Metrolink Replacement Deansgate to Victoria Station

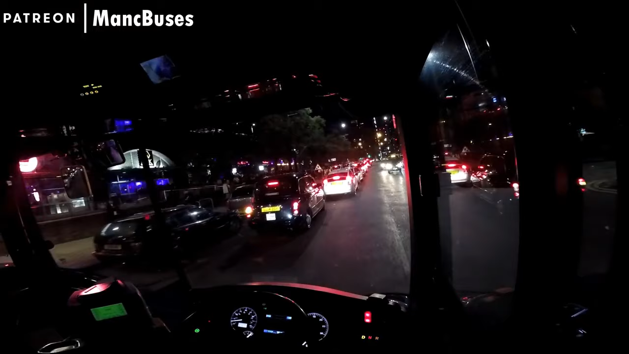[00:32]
I did manage to find a bit of empty road at Deansgate where I could plonk the bus, stick the hazards on and call that at the bus stop. This is just... say normal, but this isn't even normal. This takes a... Oh, taxi jump in the queue!
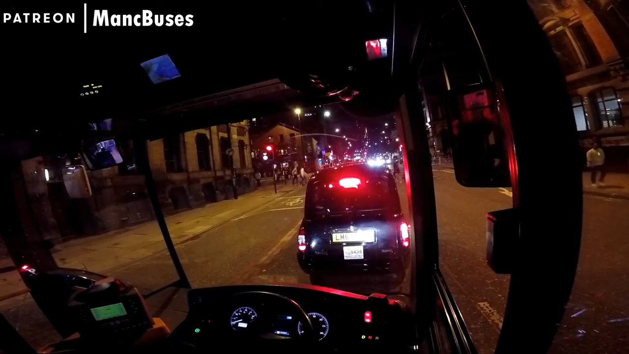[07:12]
It's a good job I've got no passengers in it. Then again, I wouldn't be like this if I had passengers on. But I'm only like this because I've got no passengers on. Next retest, 6th of March. Possibly could do a nice test before then. Oh look, another taxi marshal. To make sure that there's no more taxis than what they couldn't fit in there.
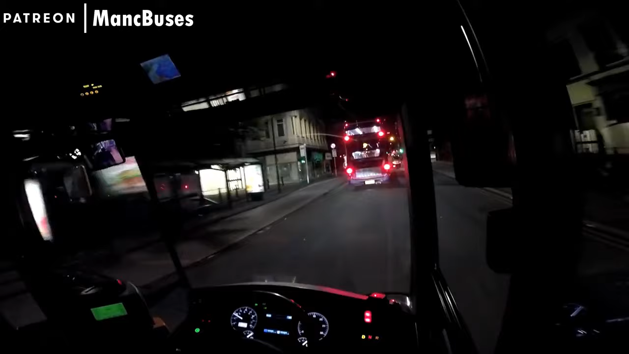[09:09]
Oh, he's getting it on with the lamppost. Couldn't give a fuck. If I scratched his taxi, I wouldn't care. I'd just fill in an accident form. Muppet in taxi, couldn't read road.
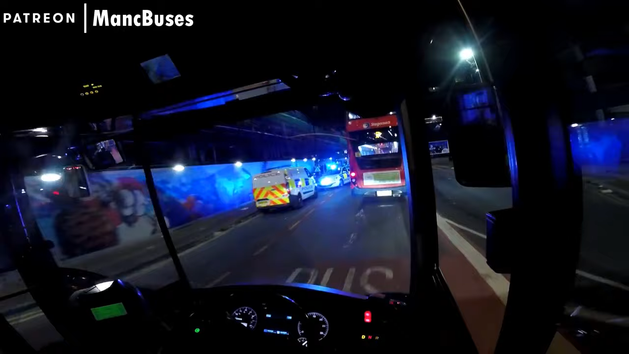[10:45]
Wow, there's a lot of police here.